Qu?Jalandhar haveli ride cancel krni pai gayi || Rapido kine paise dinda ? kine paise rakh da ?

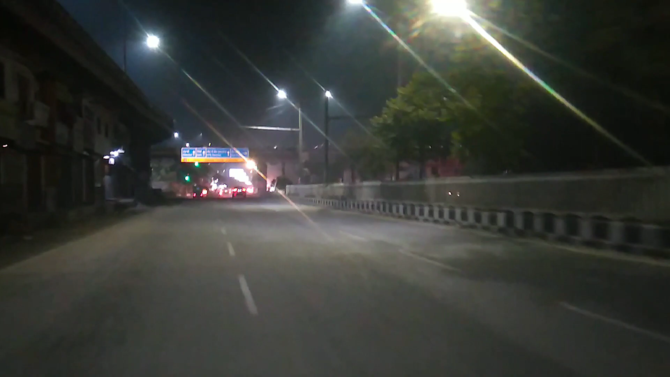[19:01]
ਅਤੇ ਮੈਨੂੰ ਬਚੇ ਆ 195 ਰੁਪਏ ਮੈਨੂੰ। ਲਓ ਜੀ, ਗ੍ਰੀਨ ਲਾਈਟ ਵੀ ਹੋ ਗਈ, ਬਹੁਤ ਵਧੀਆ। ਅੱਜ ਵੀ ਕਿਸਮਤ ਚੰਗੀ, ਪਰ ਧਿਆਨ ਨਾਲ ਕਰਨਾ ਪੈਣਾ, ਲੋਕਾਂ ਨੇ ਵਿੱਚ ਮਾਰ ਨਾ ਲਿਆ ਕੇ।
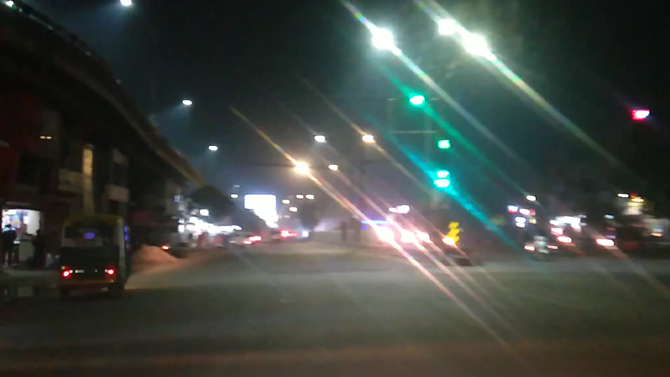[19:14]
ਅਤੇ ਉਦੋਂ ਵੀ ਗ੍ਰੀਨ ਲਾਈਟ ਹੋ ਗਈ ਸੀ ਆਪਣਾ ਦੁਰਗਾ ਮਾਤਾ ਮੰਦਿਰ ਦੇ, ਜਿਹੜਾ ਸਾਹਮਣੇ ਚੌਂਕ ਆ ਨਾ, ਪਿੱਛੋਂ ਦੀ ਮੈਂ ਦੇਖਦਾ ਰਿਹਾ, ਰੈੱਡ ਹੀ ਜੋ ਲੱਗ ਗਿਆ, ਗ੍ਰੀਨ ਹੋ ਗਈ, ਰੁਕਣਾ ਨਹੀਂ ਪਿਆ ਅੱਜ, ਵਧੀਆ ਸੀ। ਹੁਣ 5 ਗੇੜੇ ਲੱਗੇ, ਮੈਂ ਲਾਉਣ ਹੋਰ ਵੀ ਲਾ ਸਕਦਾ ਸੀ, ਸਰੀਰ ਥੱਕਦਾ ਪਿਆ ਸੀ ਥੋੜ੍ਹਾ ਥੋੜ੍ਹਾ।
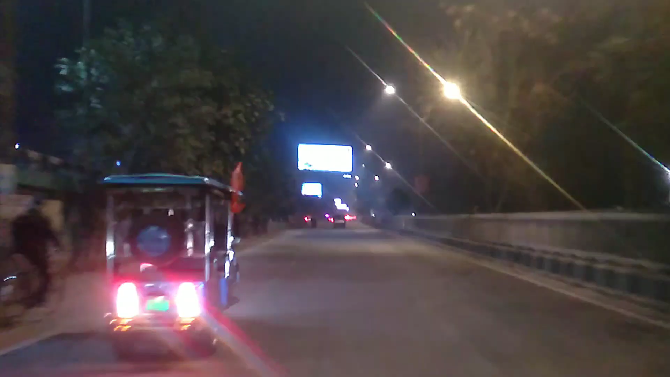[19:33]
ਮੈਂ ਚੱਲ ਹੁਣ ਚੱਲਦੇ ਹਾਂ ਘਰੇ, ਥੋੜ੍ਹਾ ਥੋੜ੍ਹਾ ਜੋੜਦੇ ਹਾਂ, ਜਿੱਦਾਂ 195 ਰੁਪਏ ਬਣੇ ਆ ਜਿਹੜੇ,